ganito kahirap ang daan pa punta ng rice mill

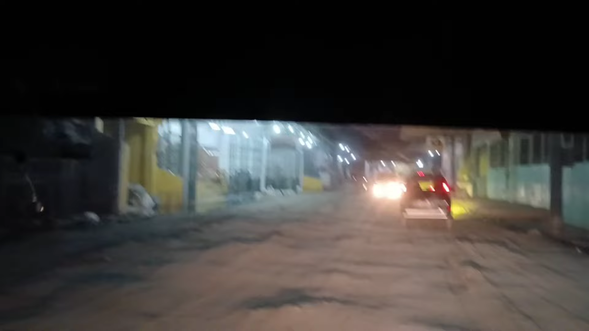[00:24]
Sa loob, ito po ito ng rice mill kung saan dito na po tayo nag-start ng ating upload video. Dahil nga sa dinaan natin ay dilim na gabi, no, madaling araw ng alas 4. Kaya dito na tayo sa loob ng 4 to mag-alas 5 na ito ng umaga.
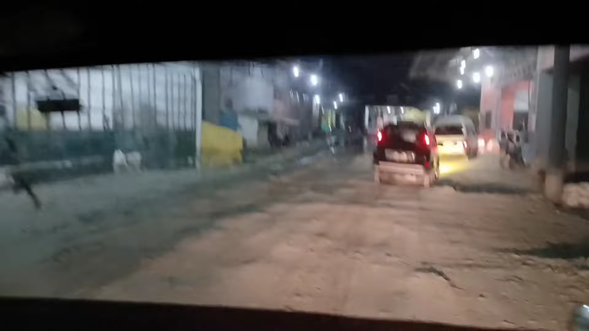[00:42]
Ganito po ang pansamantala itong daan na dinadaanan natin. Dahil ito ay pagtag-ulan, sobrang bahari ito yan. No? At talagang yung kanina, natambakan na yon.